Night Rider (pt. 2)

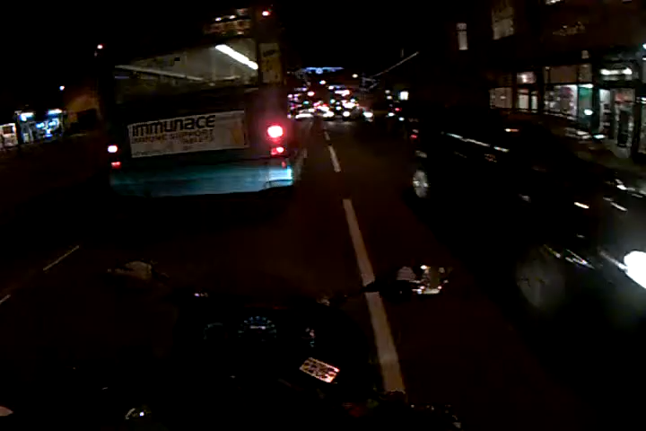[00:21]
Just a needy little bit. Turn a little gap, that's all I need.
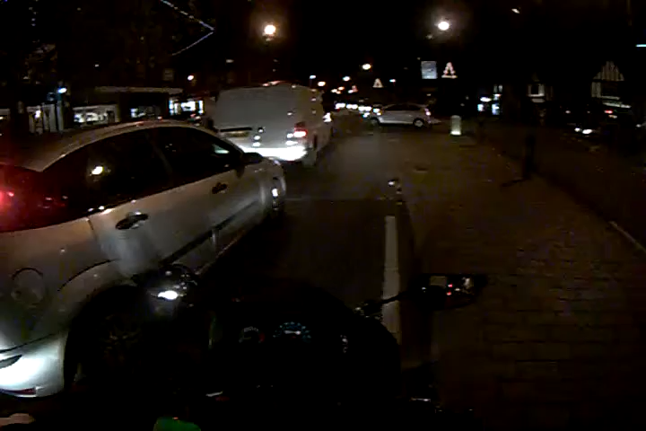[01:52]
These guys turn him right or left? Well, no signal along either way.
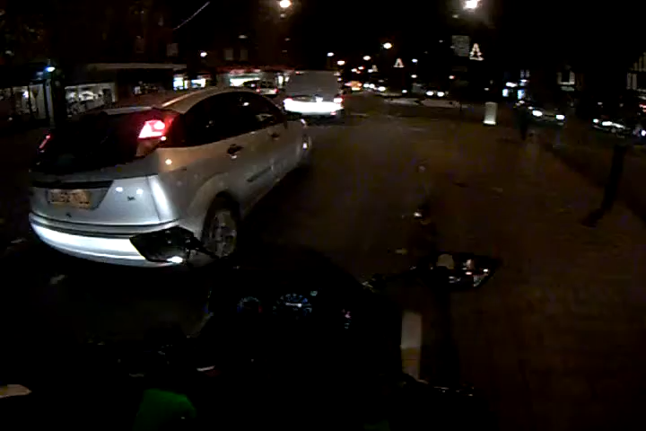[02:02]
So safest thing is to do is just hang back. Right, they're turning left.
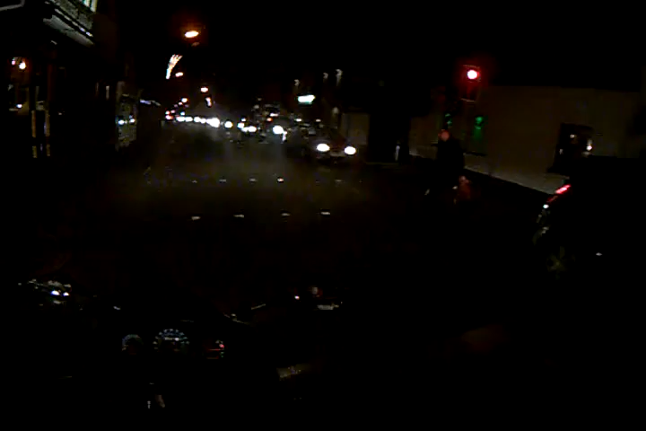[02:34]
Come on, go green, go green. Actually, I'm glad I took the bike now, because getting through all that traffic in the car would have taken a little while.